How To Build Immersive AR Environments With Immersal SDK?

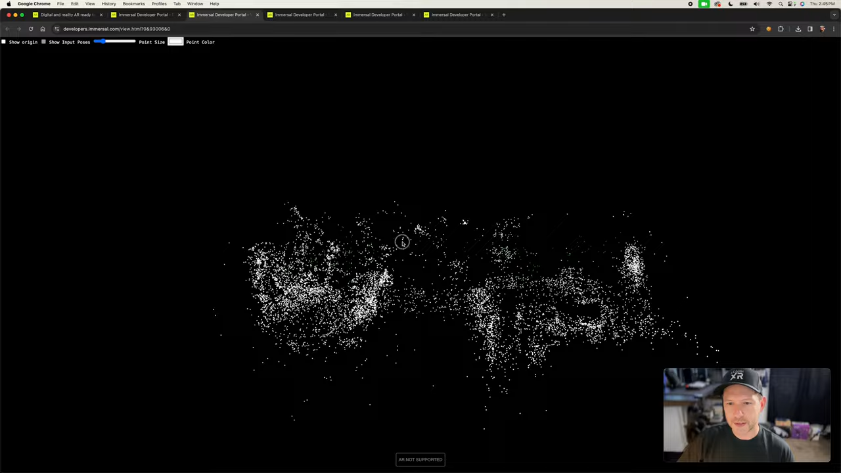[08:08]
So I know that because this square right here, it's where I normally record. And then I have the hallway in this area. And then I can see the light from the other area that I normally record to as well. There's a couch in here.
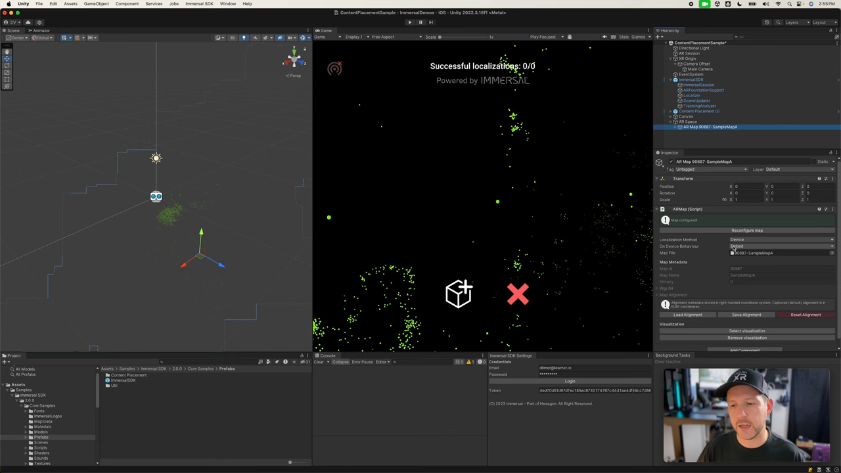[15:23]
So in fact, if you click on it, there's going to be an AR map script also available, but this is a map that it's available in their, you know, in their example. So in our case, we need to bring in some of the maps that we already scanned. What I'm going to do is I'm going to click on reconfigure map and we're going to be bringing in the map that we scanned of my studio.
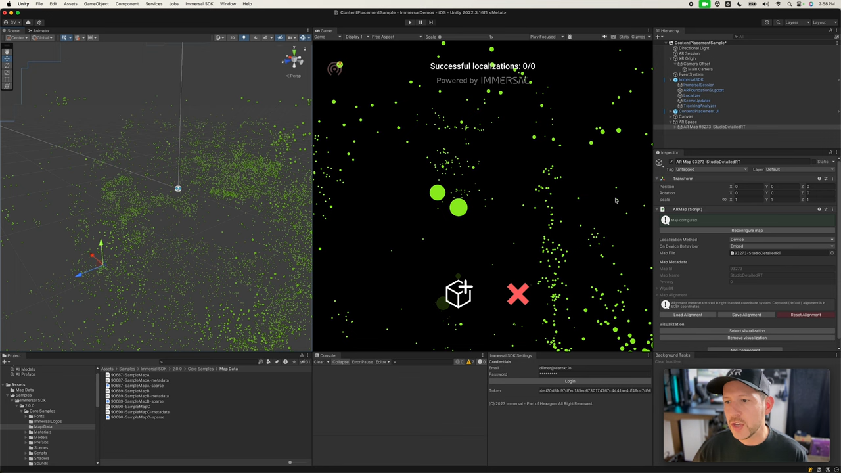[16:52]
which is really cool. This is basically a point cloud of the office where I am right now. And it's basically getting rendered in Unity, which is really, really cool. So I'm going to make these icons a little bit smaller so we can see more of it. So a couple of things that you can do here. This is going to tell you localization method. This can be, you can go back to the server and they can handle this. Basically it's going to go back to the server to do localization. I haven't really played with that. So I'm not going to go through that, but just in this case, we want to localize on the device. I want to be able to embed this file into the device so that we don't go to the server and ask and say, oh, is this, you know, is this localized? Is this localized? Or, you know, can you localize this area?
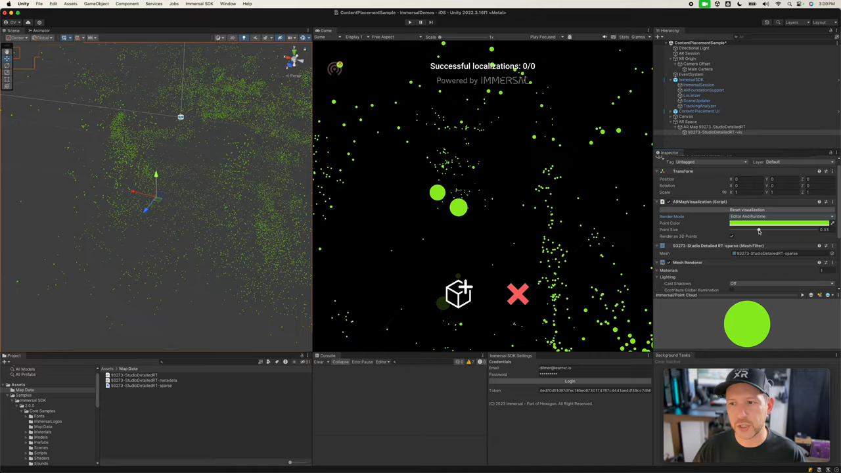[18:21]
we're going to have basically that point cloud render, which is going to be cool for development. And then you can add an option in settings if you want to enable that or not, or you can basically not show it at all. But you can go in here also and change the point size, which is also really handy. I can also change the color here.